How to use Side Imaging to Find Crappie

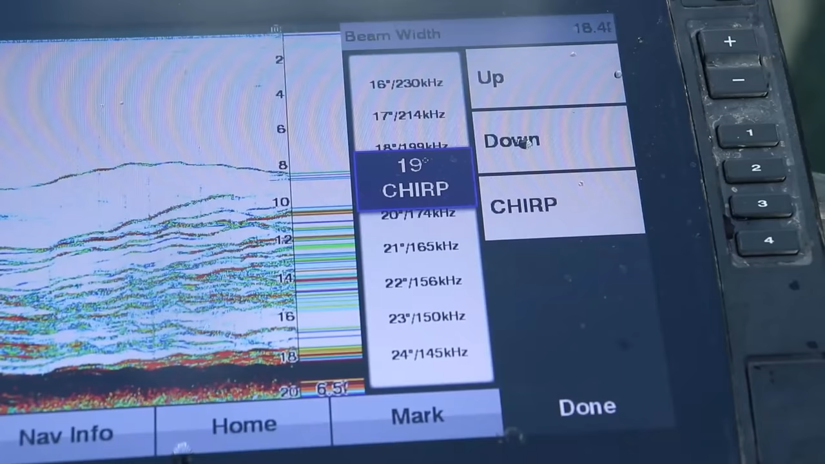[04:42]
This is kind of like I talked about when it came to 2D sonar, your lowest frequency. Typically on 2D sonars, there's two of them, because most older models are dual beam.
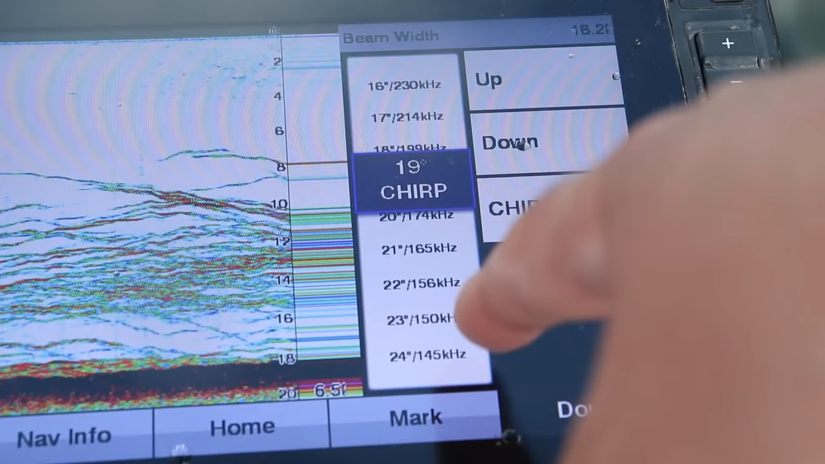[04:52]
There's 83 kilohertz and 200 kilohertz. Your 83 is your widest cone angle on your 2D sonar. Your 200 is a narrow cone angle.
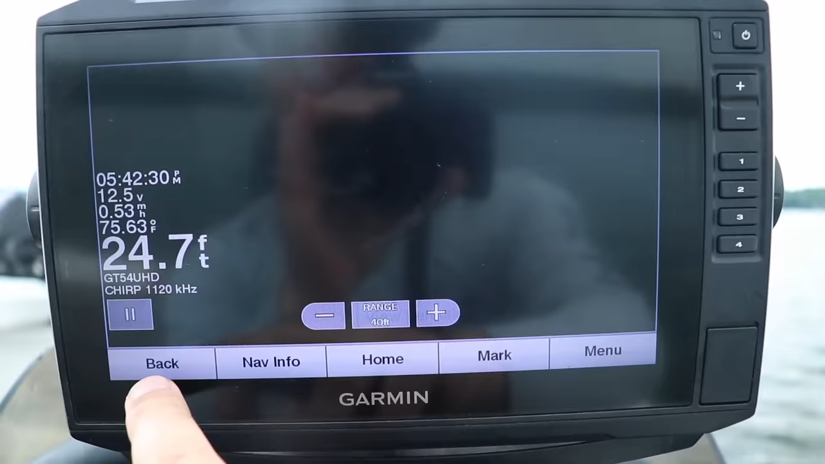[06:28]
On screen: depth 24.7 ft, water 75.63°F
How far away from the boat is a certain object?
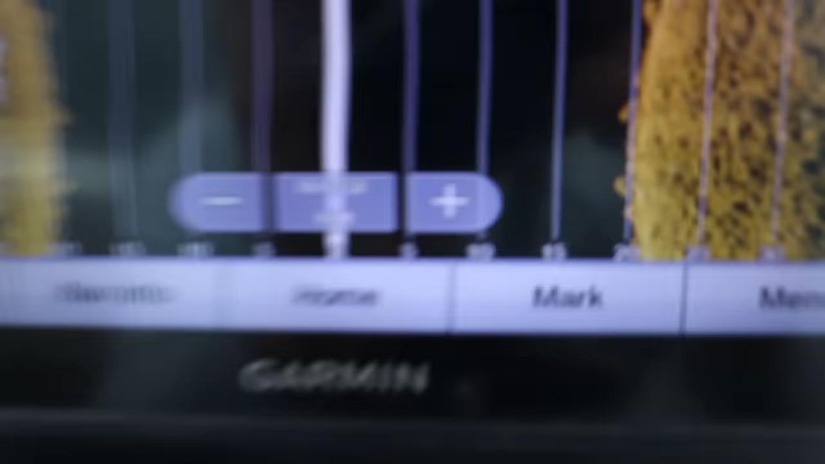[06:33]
Now this shows you on the bottom of the screen here,
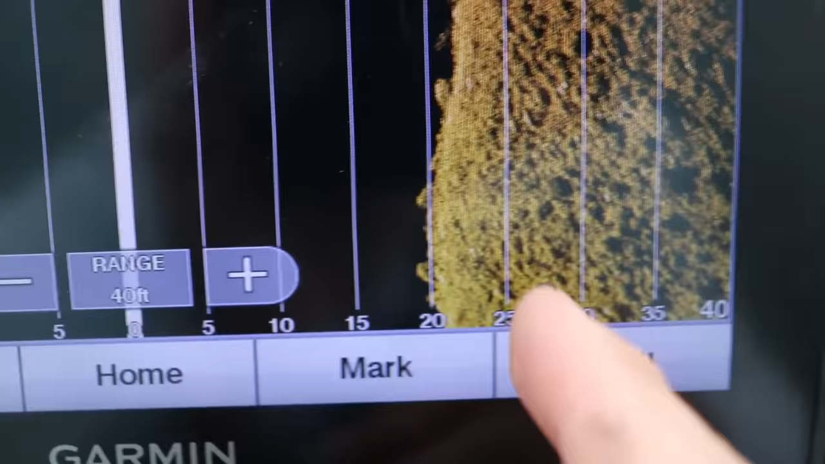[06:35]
it's got the numbers and then it has the lines showing you roughly how far away from the boat.
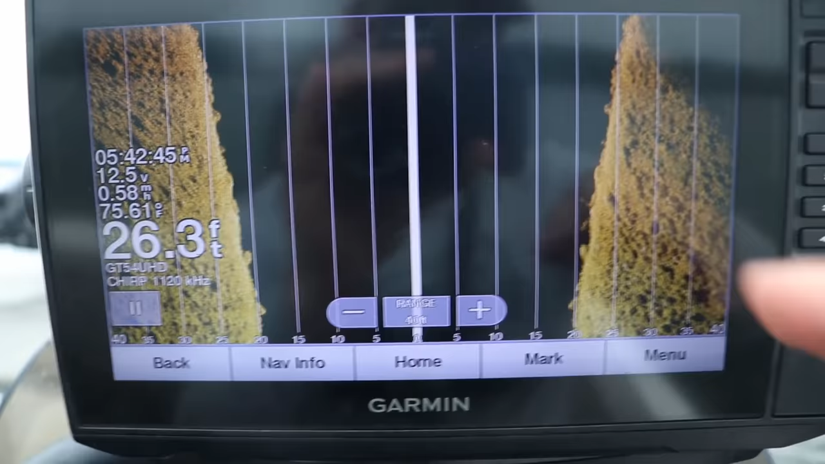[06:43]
On screen: depth 26.3 ft, water 75.61°F
mathematical equation that it's actually not quite 25 feet away,
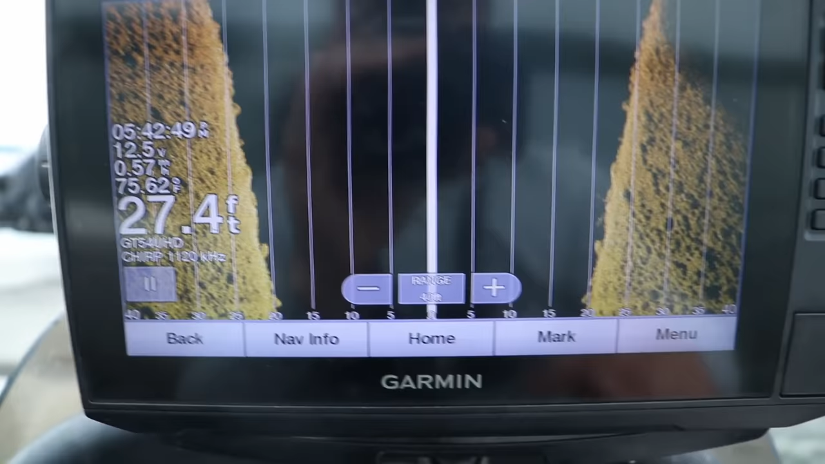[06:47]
On screen: depth 27.4 ft
but it gives you a ballpark estimate of where an object, or like in this case, some rocks. You got some bigger rocks down here.
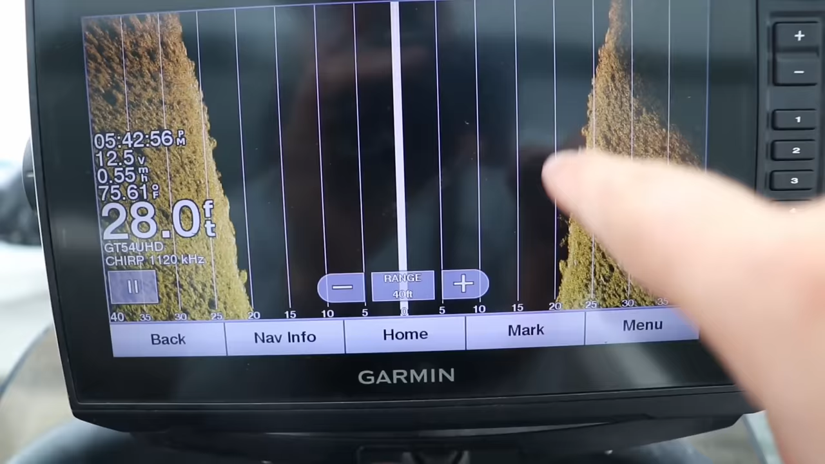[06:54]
On screen: depth 28.0 ft, water 75.61°F
I'm sure there's some smallmouth and some walleye off the edges of these things. It gives you an idea of
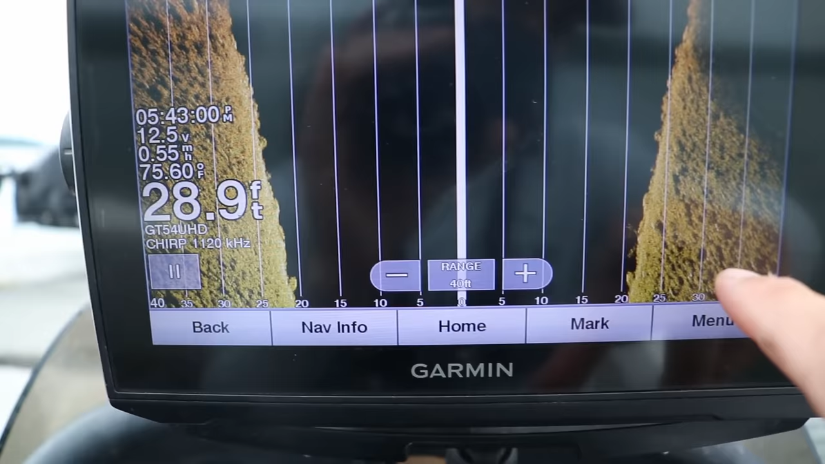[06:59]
On screen: depth 28.9 ft
where certain objects are relative to your boat.
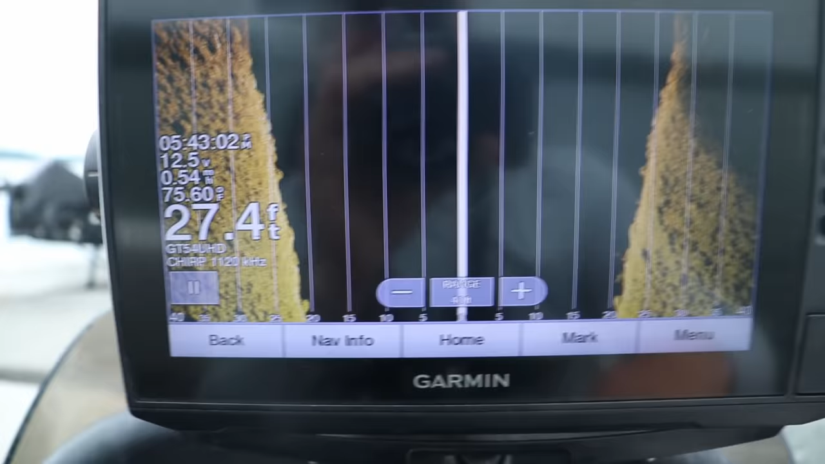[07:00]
On screen: depth 27.4 ft, water 75.60°F
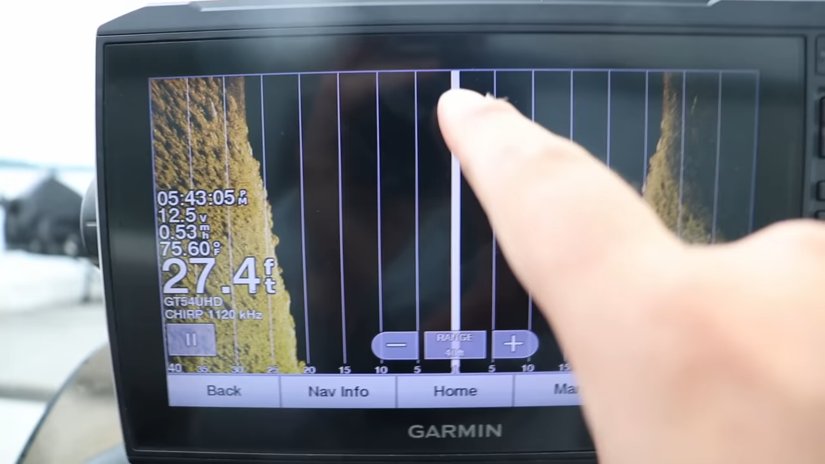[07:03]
On screen: depth 27.4 ft, water 75.60°F
Real quick, this is your boat. This is your transducer. I'm not moving very fast right now.
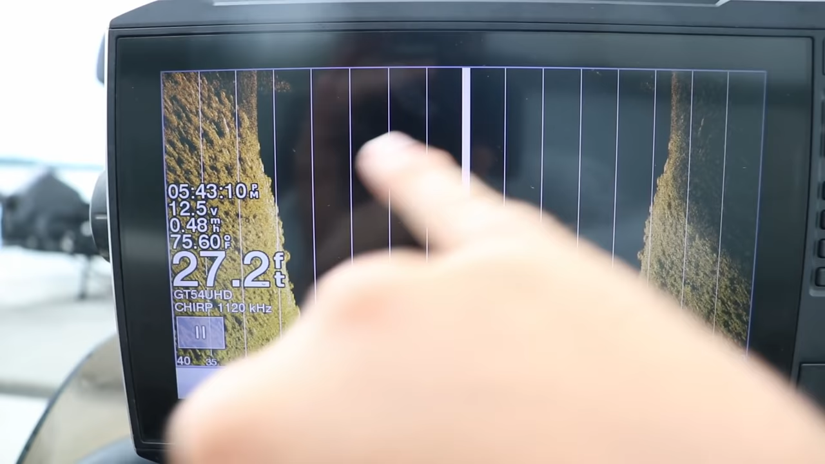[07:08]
On screen: depth 27.2 ft, water 75.60°F
I'm just drifting about half mile an hour, but your boat's up here. Your transducer, this is to the port side, your left, starboard to your right.
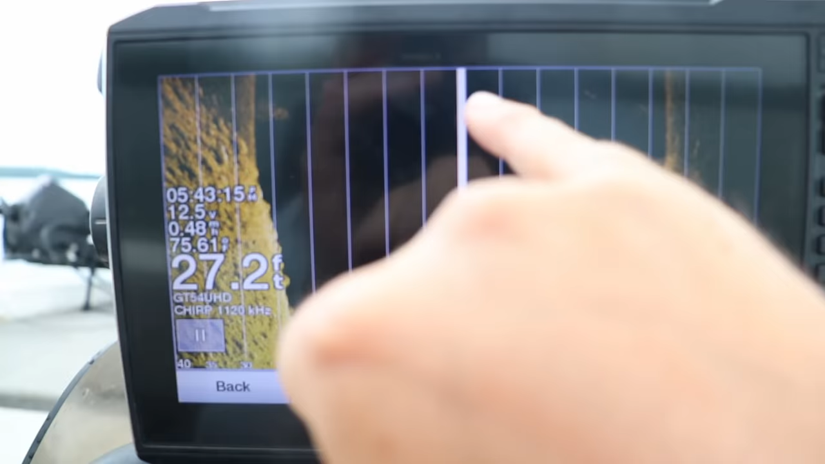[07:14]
On screen: depth 27.2 ft
And everything going down, that is historical data. So all of this stuff, I've already gone over with my boat.